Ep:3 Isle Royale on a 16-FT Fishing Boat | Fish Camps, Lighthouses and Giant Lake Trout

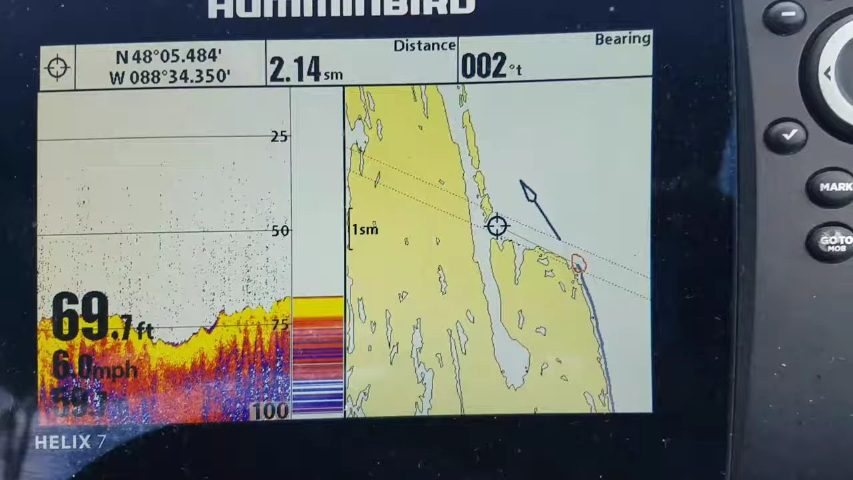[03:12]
On screen: depth 69.7 ft, speed 6.0 mph
it's telling boats you can see that if i can keep it straight long enough i'm gonna start skirting the top of this i don't know this leg or this finger you know finger of the island and then soon within a couple miles